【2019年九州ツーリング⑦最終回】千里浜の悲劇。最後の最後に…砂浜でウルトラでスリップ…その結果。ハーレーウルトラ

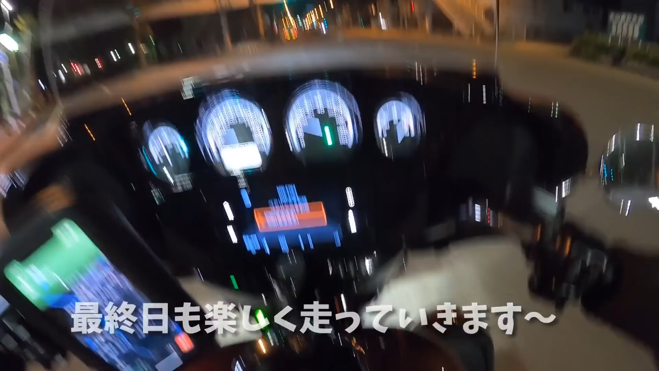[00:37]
はい、時刻の方はですね、3時41分。先ほどからちょっと経過しまして、このままですね、
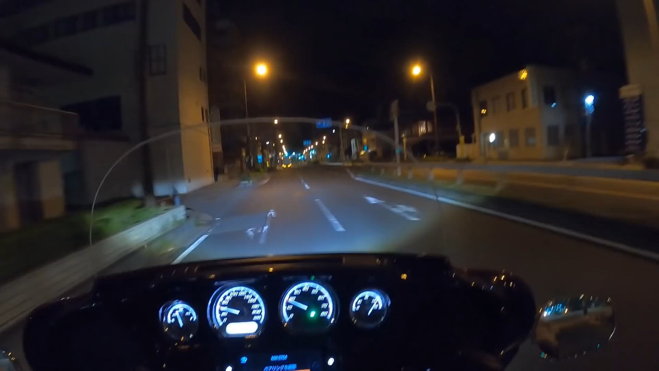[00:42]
石川県のチリハマ渚ドライブウェイの方に行きたいと思います。これからですね、だいたい5時間かかります。
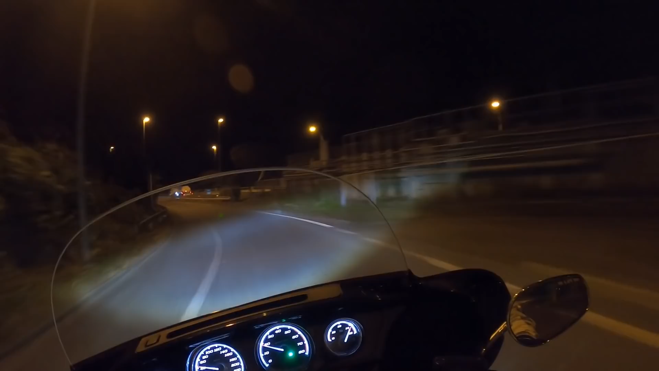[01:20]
じゃあちょっとですね、まあ立て続けにもう一箇所、次のパーキングが、またガソリンスタンドがあるんで、ちょっとですね、そちらの方に行ってみたいと思います。
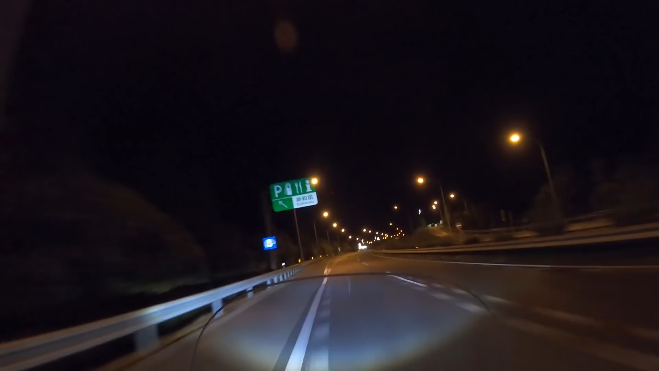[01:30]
はい、続いてのパーキング、えー、岸和田パーキング、ここもガソリンスタンドがあるんですけど、お、
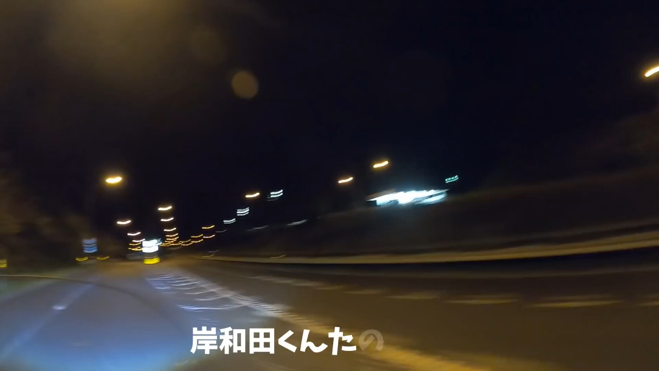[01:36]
反対側がやってるということは、ちょっとやってる可能性が高そうです。これはちょっと期待です。お、光ってますね。いやー、ここもちょっとダメだったら、次何キロ先になるのかなと。まあ、メモリはですね、4分の1あるので、まだ少しは余裕があったんですけど、
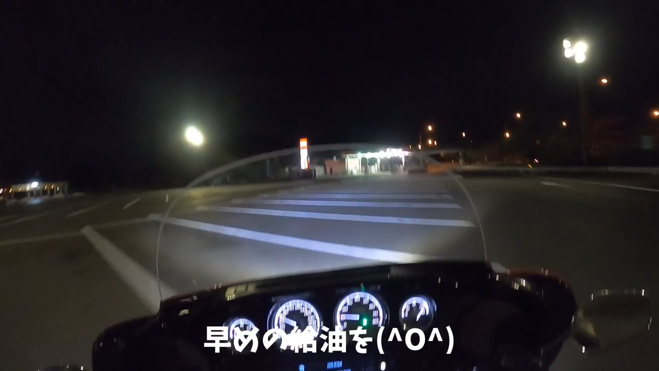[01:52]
なるべくやっぱり早めに入れておきたいなっていう気持ちはあるので、えー、助かったというところです。
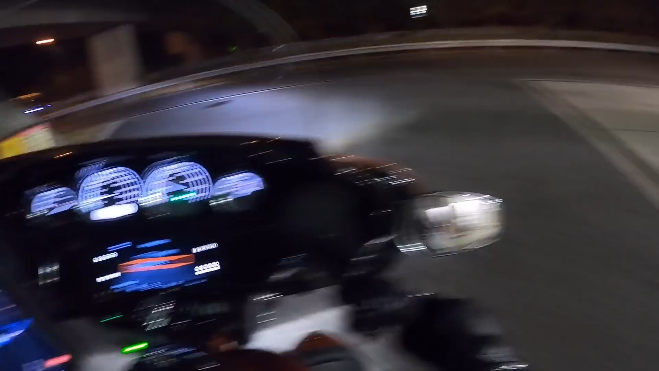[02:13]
はい、時刻がですね、4時13分になりました。